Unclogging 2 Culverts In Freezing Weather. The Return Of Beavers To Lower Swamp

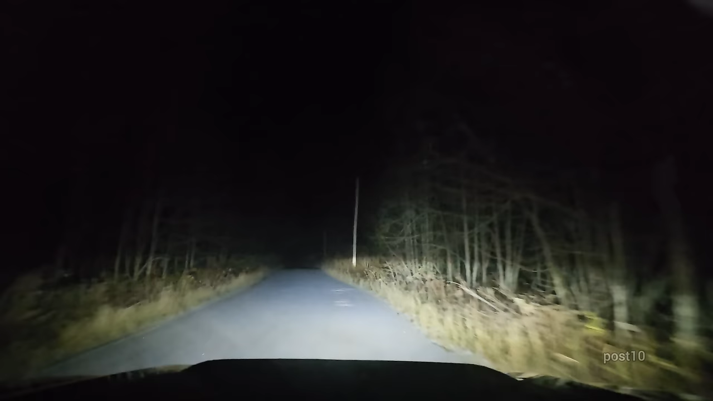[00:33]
Look at the beautiful snow-covered road. We're the first vehicle to drive down here since it started snowing. This snow is so fluffy because it's cold out. It's only 12 degrees. All I had to do was pull out and slam the brakes on. Everything just slid off. Didn't even have to get the snow brush out. It was awesome. So now we're gonna drive around, warm up for a bit, and then we're probably gonna have the sun coming up in maybe an hour and a half. That'll be nice.